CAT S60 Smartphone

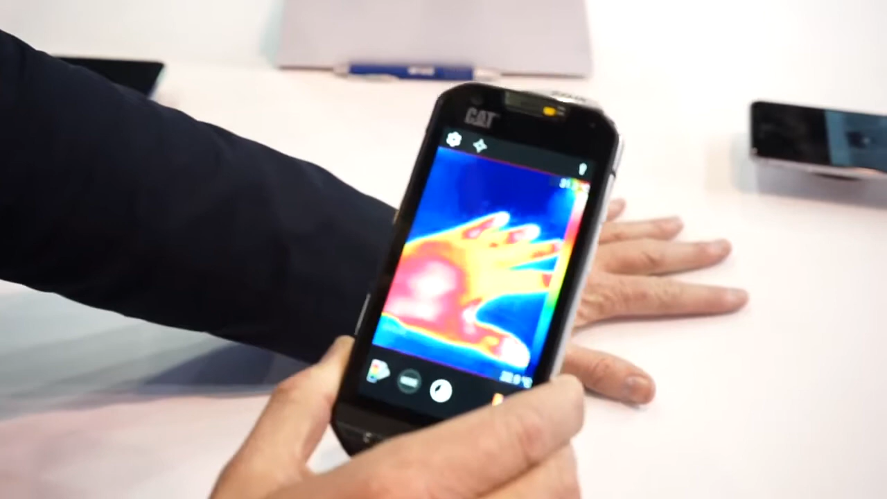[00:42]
So if you think about it, now with thermal imaging, this smartphone is the special forces of smartphones. So let me tell you about some of the cool features in the FLIR app that drives this thermal camera in this smartphone.
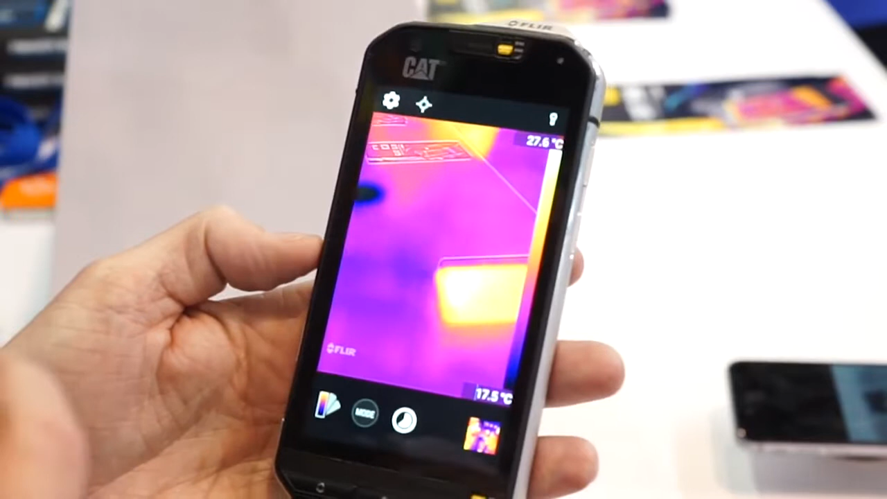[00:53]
On screen: scale top 27.6°C, scale bottom 17.5°C
First of all, the first thing you'll notice is that it does have MSX, which is FLIR's proprietary technology to provide edge detail in a thermal image. And, of course, it uses the built-in visible camera on the CAT S60. It also has three basic modes, photo, video, as well as a time lapse. And, of course, there are a few things that are different from our other thermal camera for smartphones, which is the FLIR One.
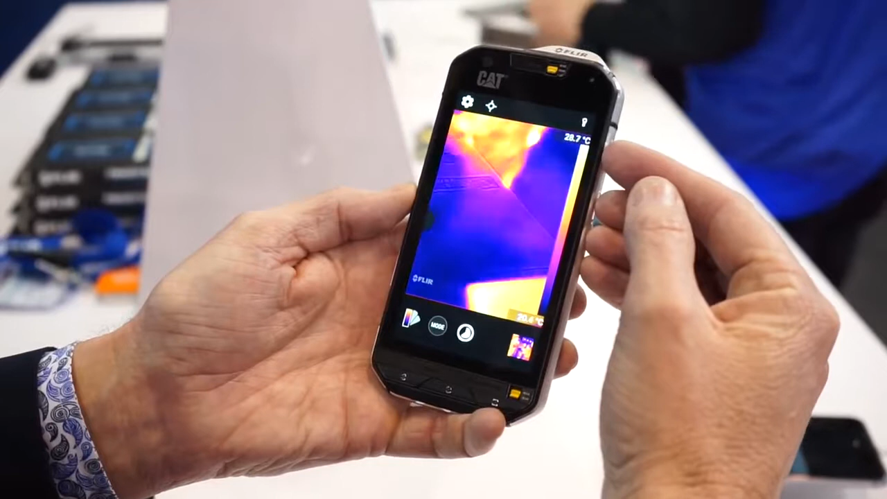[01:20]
This one actually shows a maximum temperature for the scene.
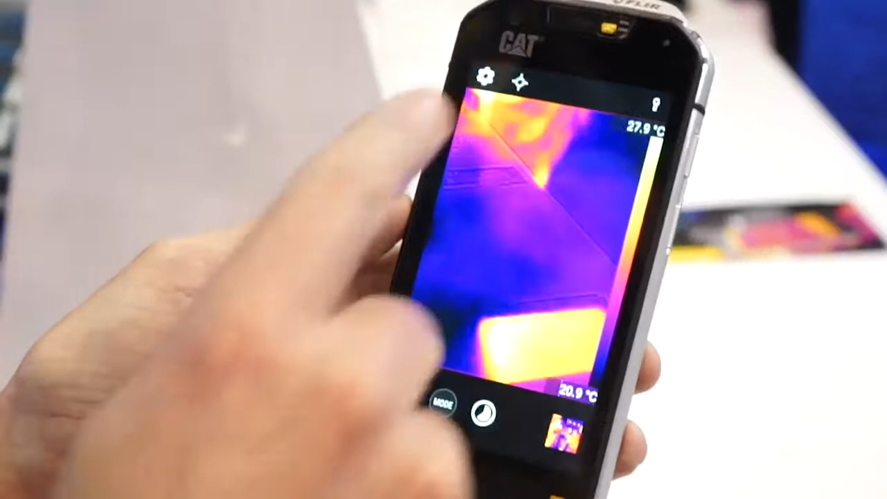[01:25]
It also, of course, does spot temperature measurement. But this is kind of interesting, too.
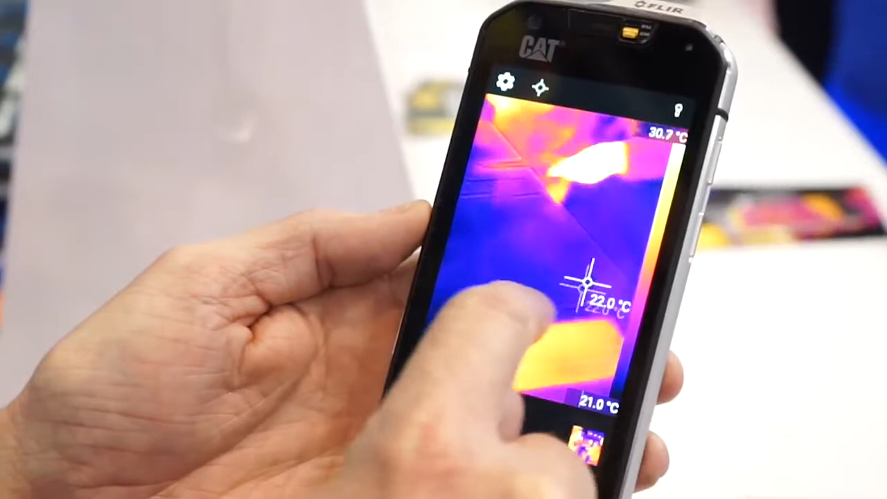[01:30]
On screen: spot 22.0°C, scale bottom 21.0°C
This you can move around. You can delete that.
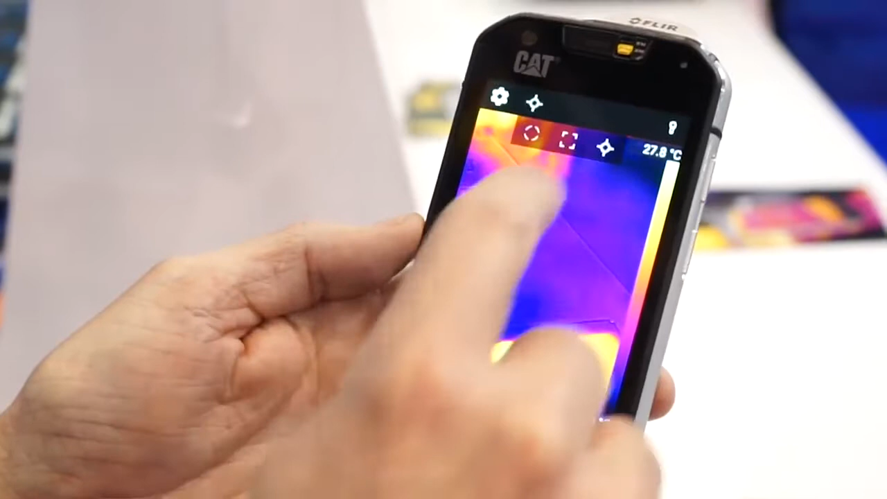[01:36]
If I add another one, I can add multiple.
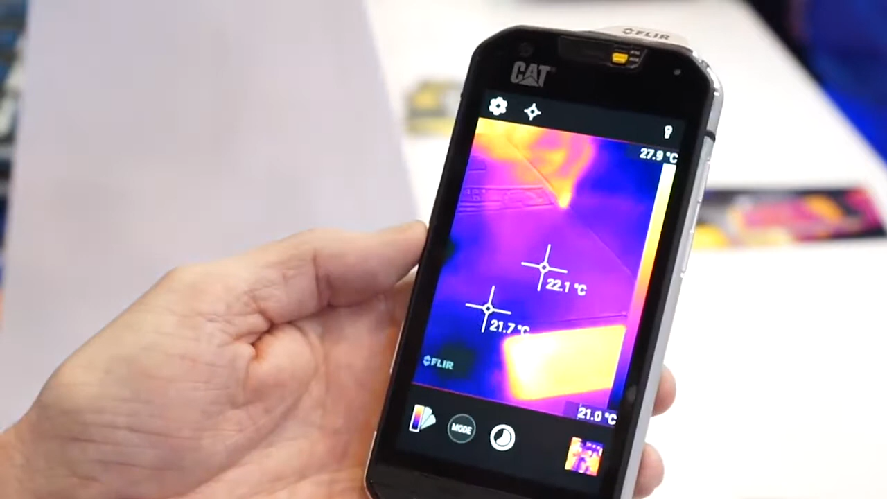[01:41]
On screen: scale bottom 21.0°C
So I can measure two or more pixels in the scene.
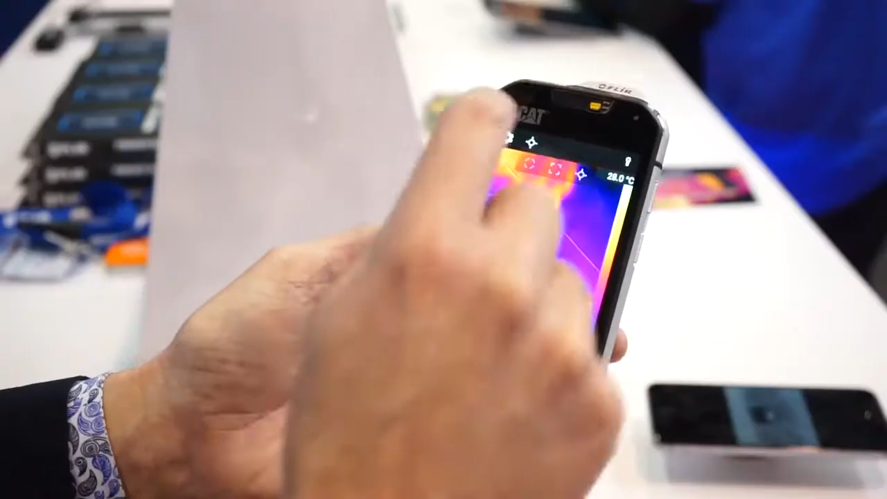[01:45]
I can also use a region of interest.
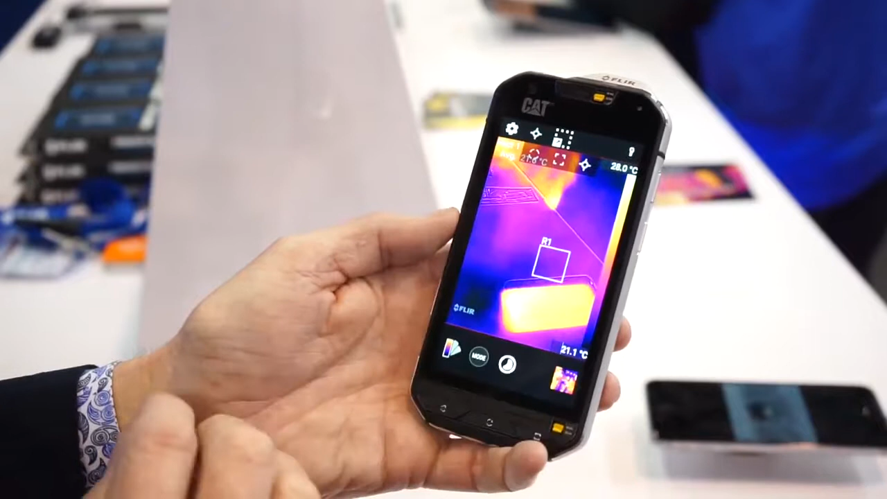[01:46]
On screen: scale top 28.0°C
So I can move this region of interest around, select an area that I want to measure, and it'll give me the average temperature of the pixels in that scene. I can also do a maximum temperature measurement in that scene. Of course, just like FLIR One,
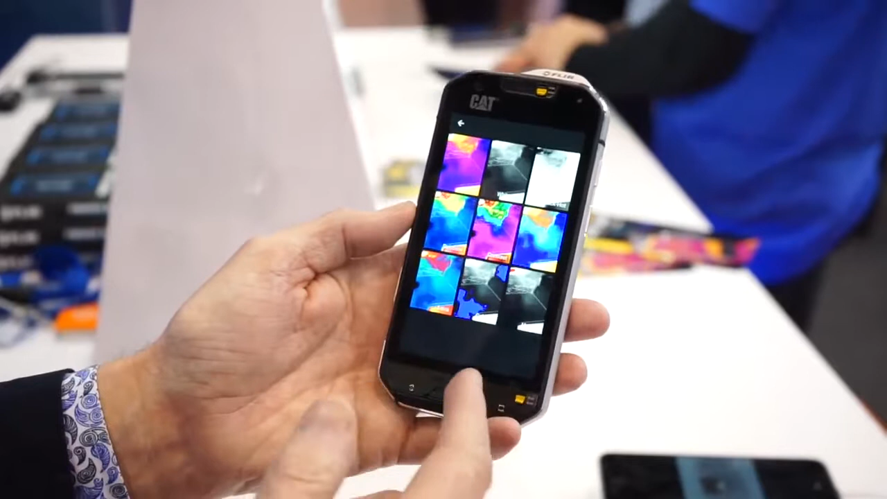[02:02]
it also has nine color palettes that allows you to get the best thermal contrast for your scene.